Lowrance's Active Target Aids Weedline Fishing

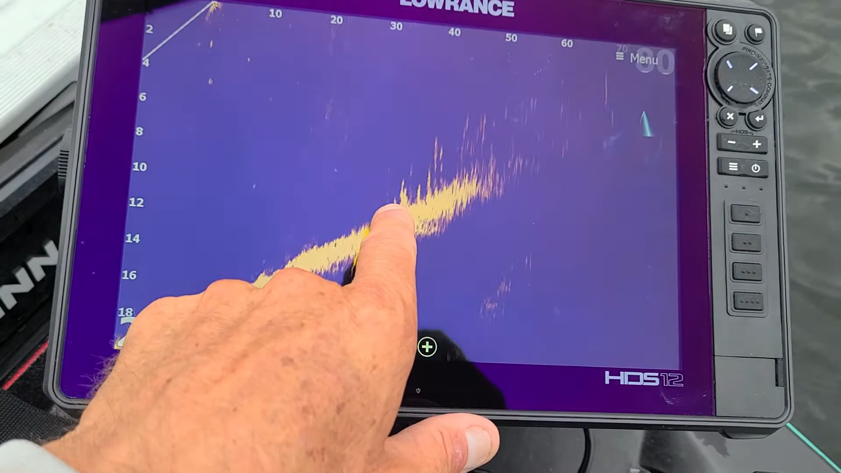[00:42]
And right now on the screen, you can see the boat is being held in roughly about 18 foot of water. And right here is where the weed line starts, over at about 12, and that would be about 30 feet out, as you can see there.
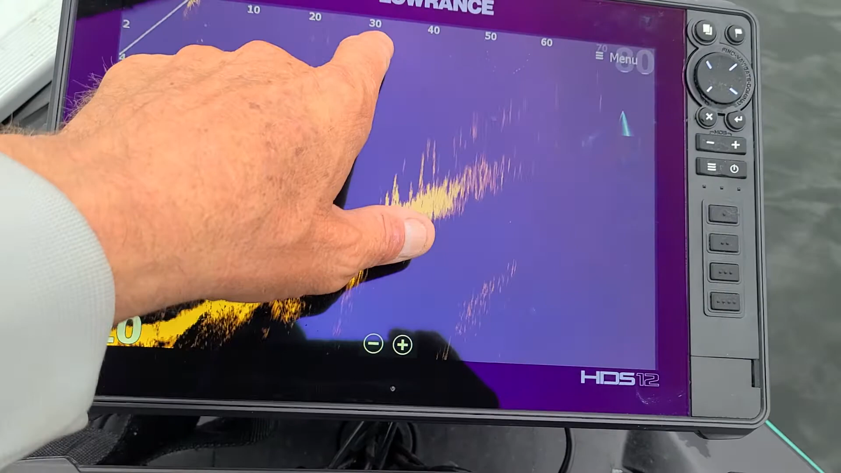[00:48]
And then it continues to run shallower, and the weeds get higher and higher.
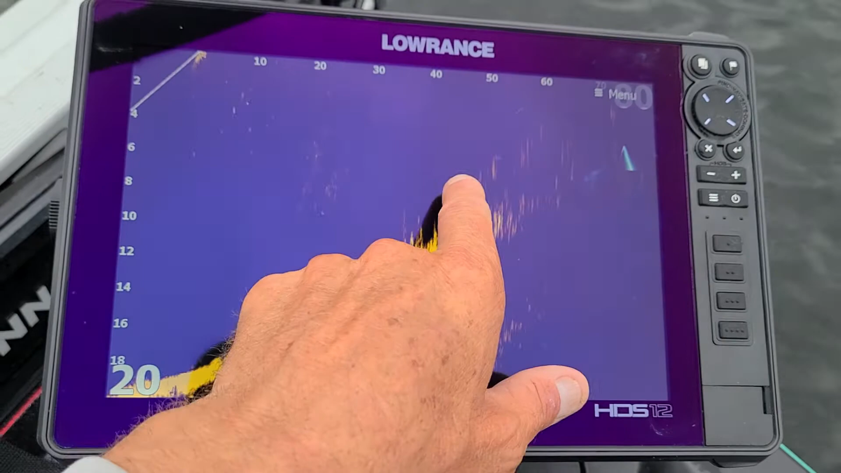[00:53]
So what that tells you as a fisherman, obviously,
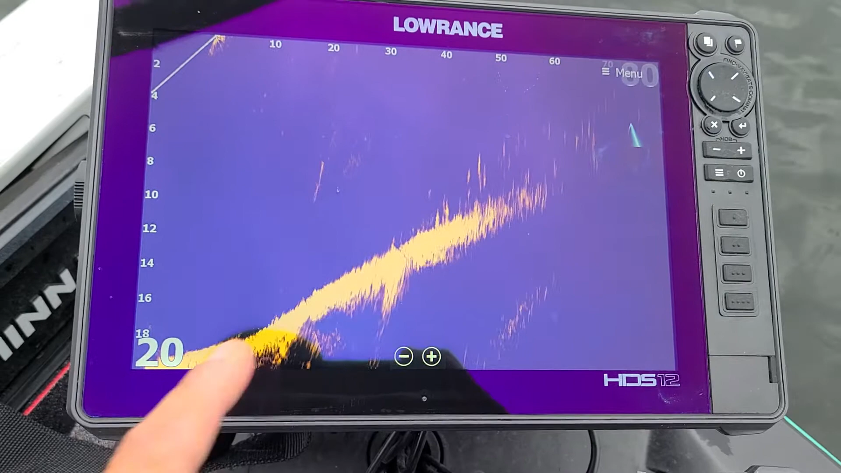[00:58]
is if the fish are on the very edge of the weeds, well, you want to cast 30 feet away.
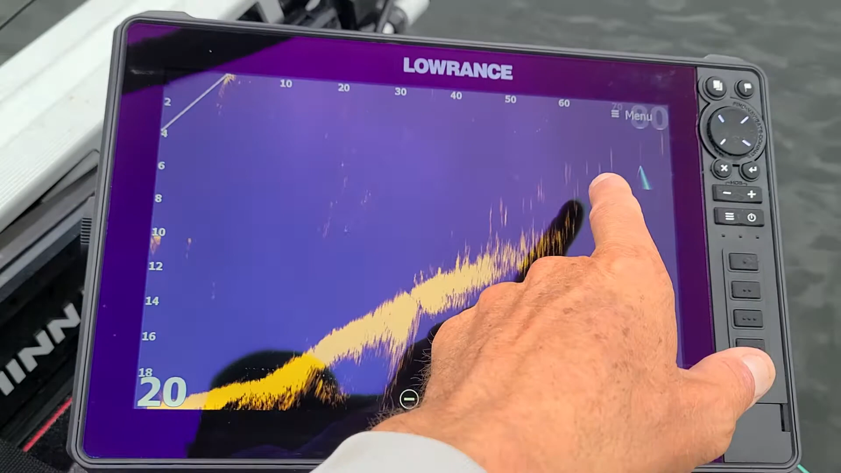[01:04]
If the fish are up shallower, up further in the weeds, well, then you want to cast further up into the weeds. This is on a 70, 80-foot scale, by the way.
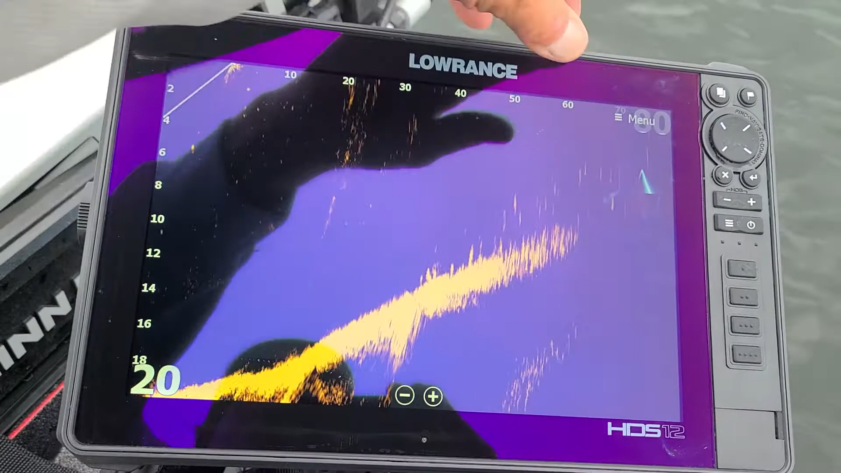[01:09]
Also, what it does is it helps you, okay, I'm running the trolling more now.
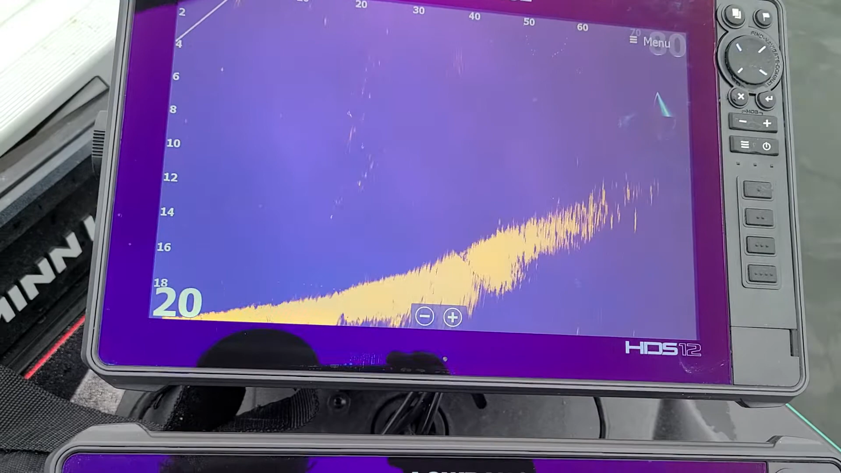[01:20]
See, as I rotate this, it helps you find those little dips and changes in the weed line itself. So I'm just kind of rotating. As you can see, I'm rotating this back and forth.
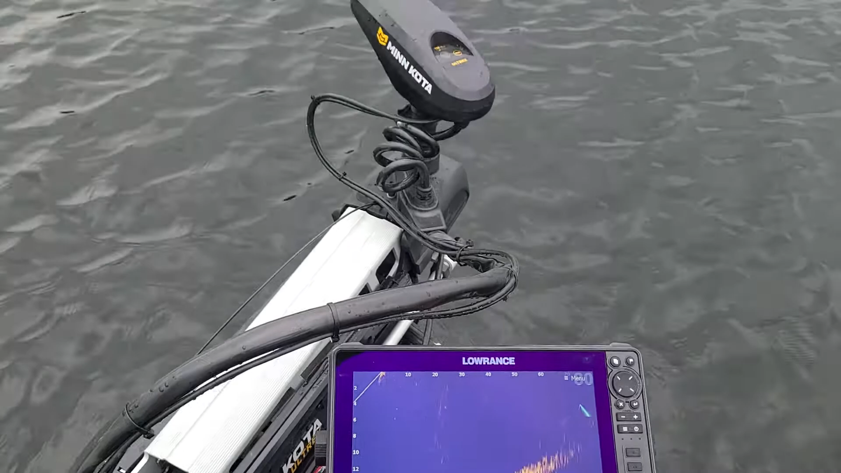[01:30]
So as you are, like, just moving down the weed line, let's say you're going down a straight weed line, and you want to hold your boat off the weeds and throw it up onto the weeds. It just helps you better direct your cast because,
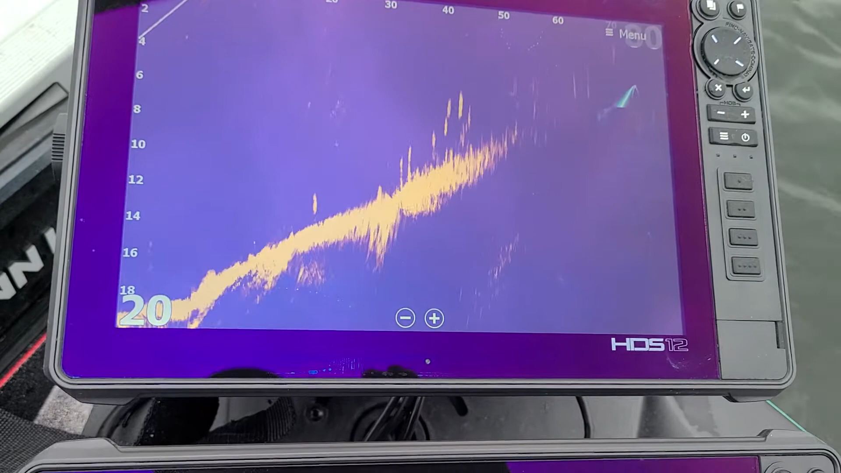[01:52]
wow, those fish right there, those might be fish right there in the weeds.
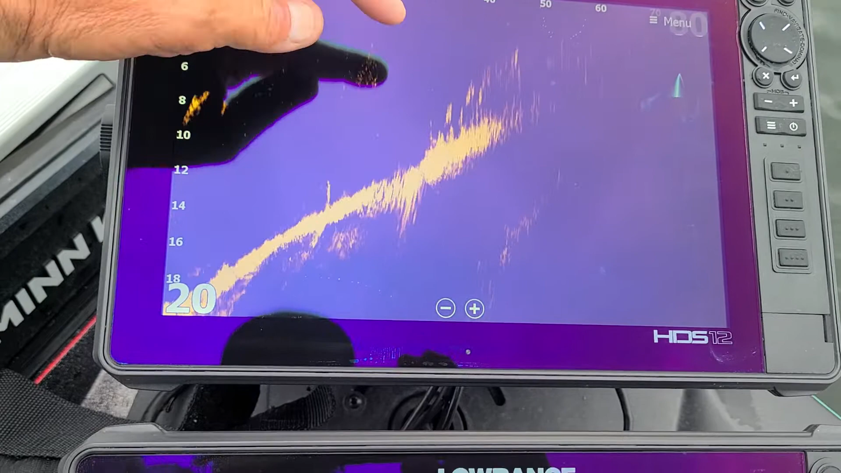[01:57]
It's hard to pick out the fish in the weeds sometimes, but those were some fish sitting up higher and just moved down.
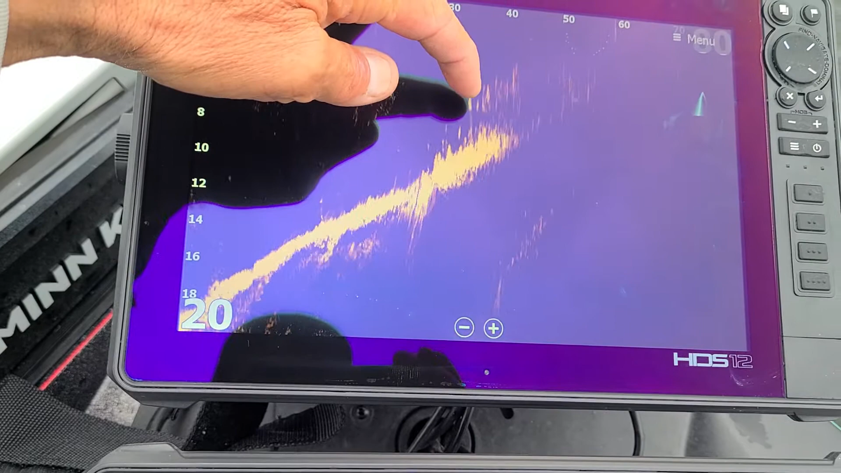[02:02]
And just what I've learned with fish in the weeds is it's hard to pick them out of the weeds, especially if they're really heavy. But when they get on the outer perimeter, sometimes you can pick them out like what we just saw. And it is overcast today, so the fish are a little loose around these weeds, more apt to be suspended up in them a little bit. And those may not even have been bass. Those could have very well been crappies on fish. I've had this for a couple months, still trying to get a handle on the differences in fish species and that sort of thing.
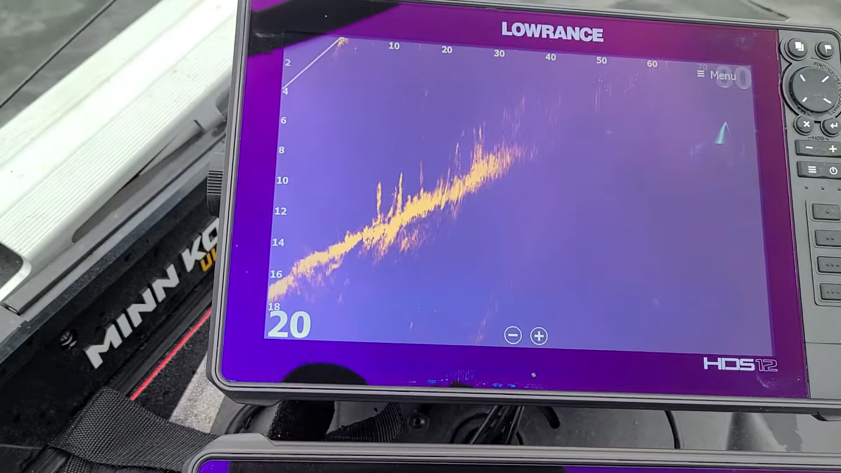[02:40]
Anyways, back to my original subject. As you're, like, going down the weed line, just moving your boat, casting, it allows you to, let's say you're throwing a crankbait, a deep diving crankbait.
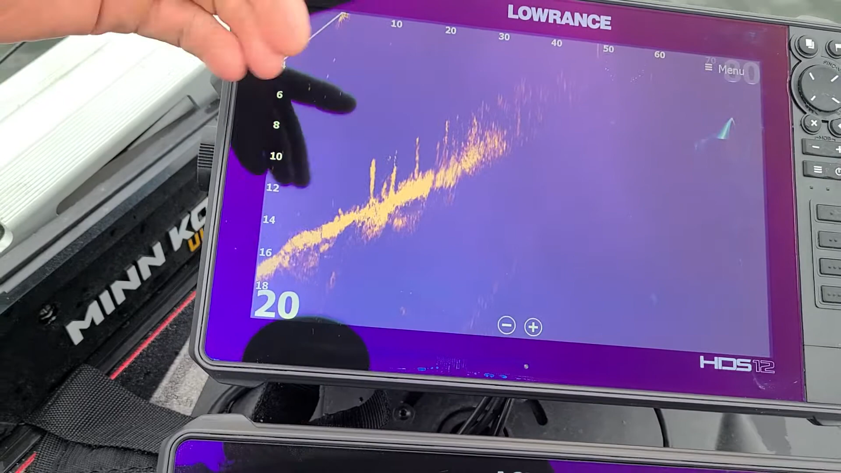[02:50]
Well, you don't want to be throwing your deep diving crankbait up in this zone because it's going to bog down on the weeds really quick.
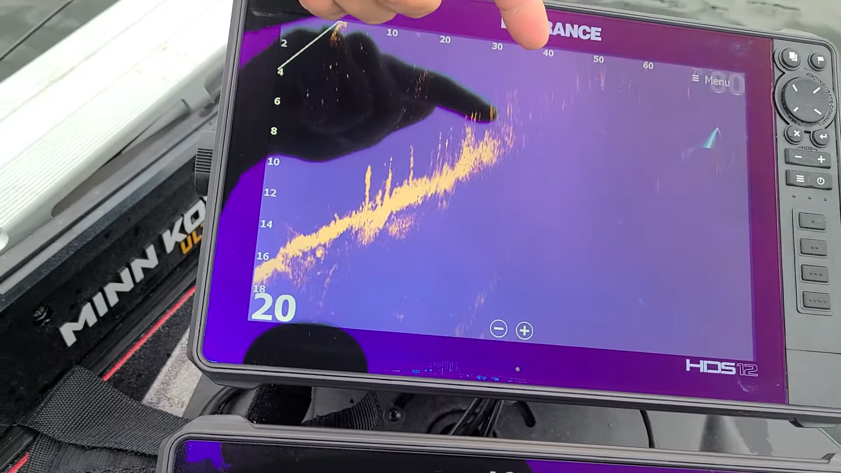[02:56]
So, by showing you the weed line and kind of how it fades out,
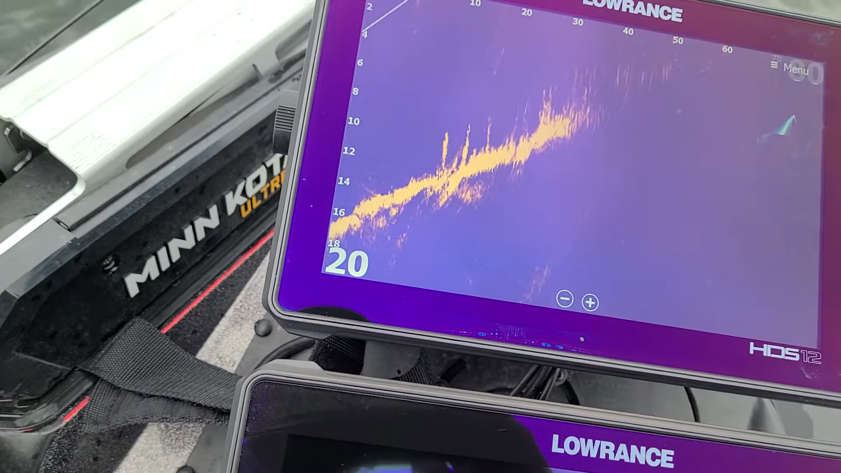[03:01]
you know, as you turn your trolling motor, I'm turning my trolling motor right now, it shows you where the weed line ends as you're heading in the direction you're going. So, you can kind of just, as you're going along, you can just kind of move your trolling motor back and forth like this and get an idea where that edge sits so you can target your next cast.
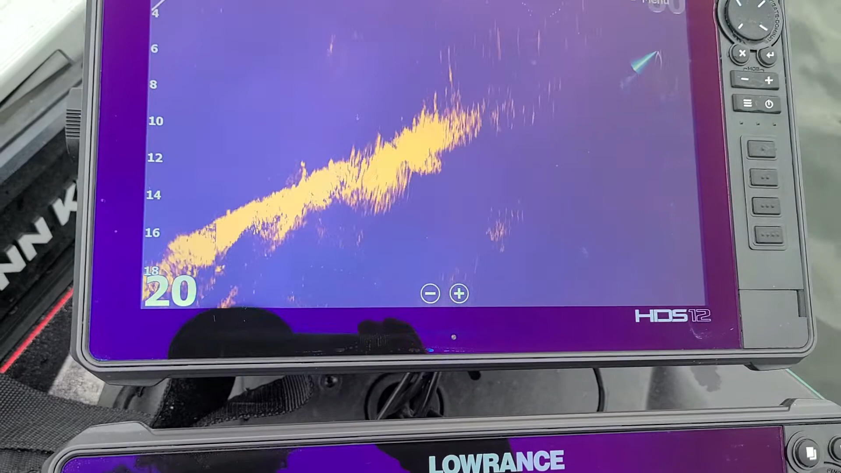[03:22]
Whether you're targeting this zone out here,
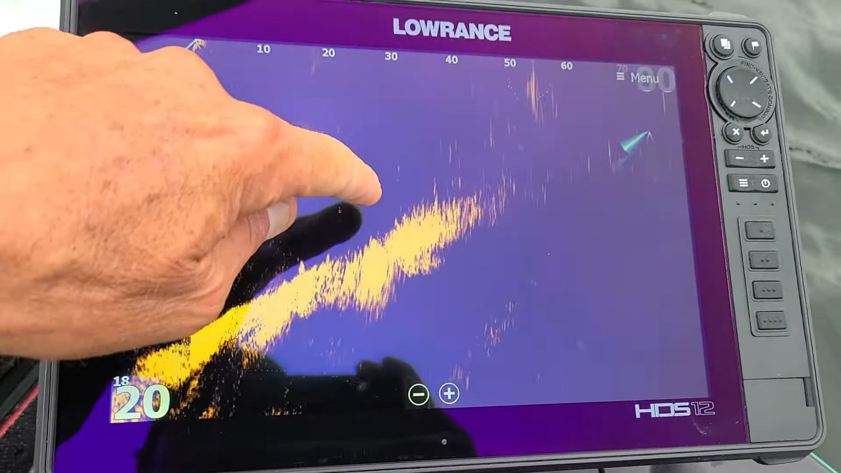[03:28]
which is kind of the edge and it's really sparse weeds, or are you targeting fish that might be more up in the thicker stuff?